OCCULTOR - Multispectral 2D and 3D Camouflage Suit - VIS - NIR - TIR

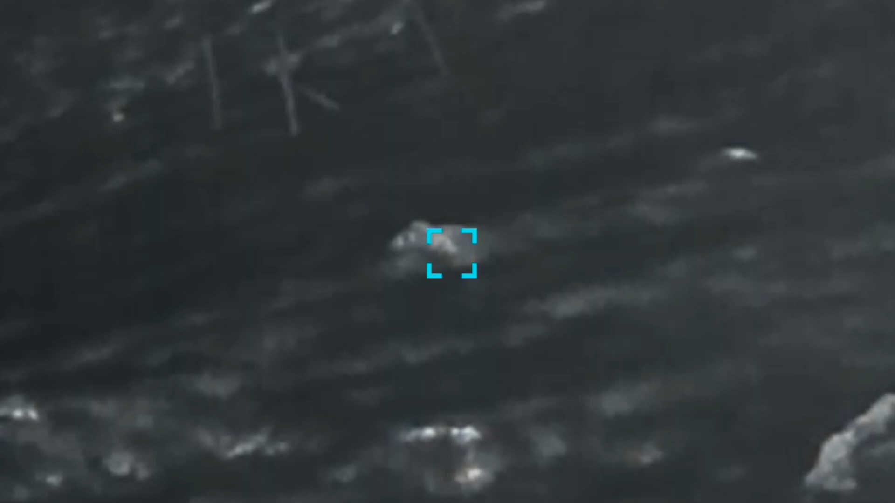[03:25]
while the ground temperature ranged from 5 degrees Celsius to 11 degrees Celsius.
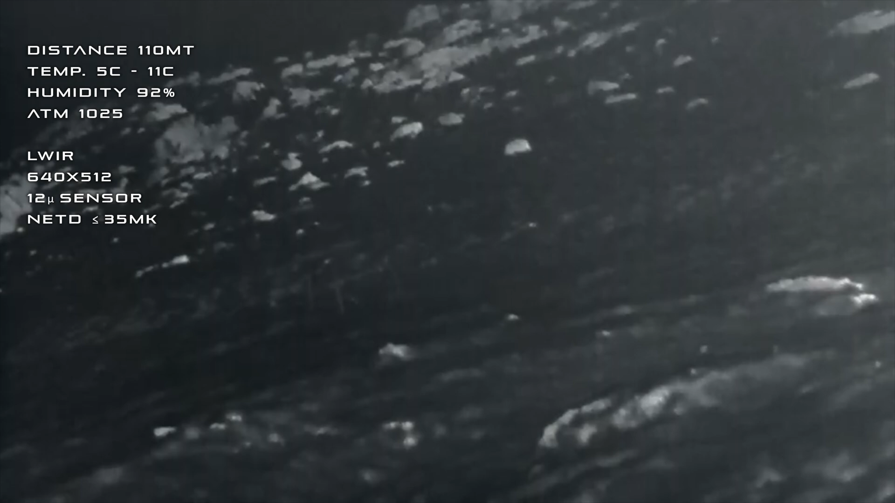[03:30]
The atmospheric pressure was 1025 millibars, with 92% of relative humidity.
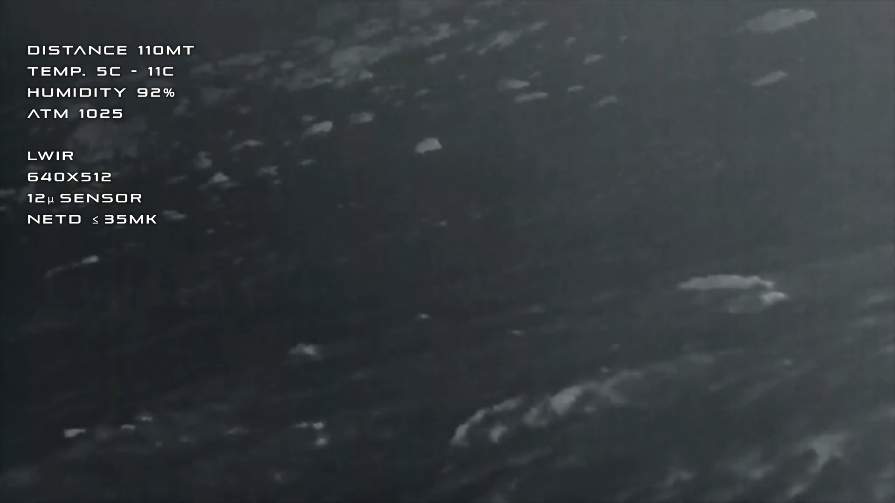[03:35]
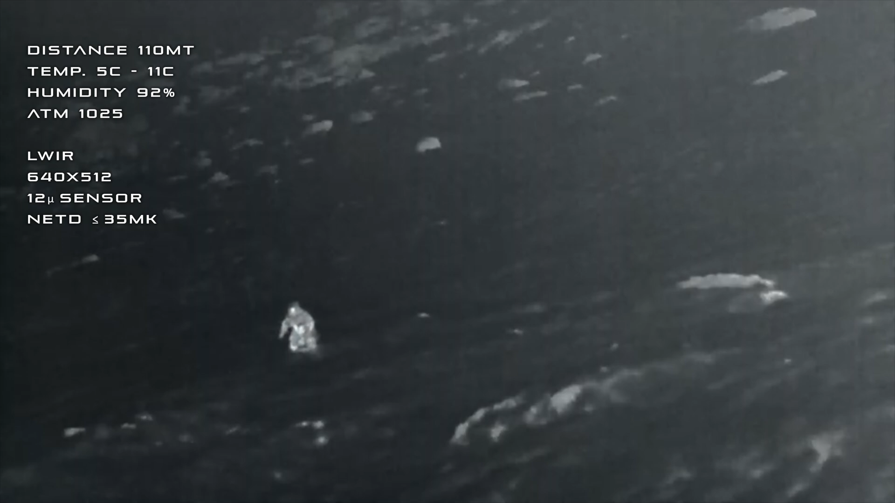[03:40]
Low cover of clouds and 15 kilometers per hour of wind speed were recorded.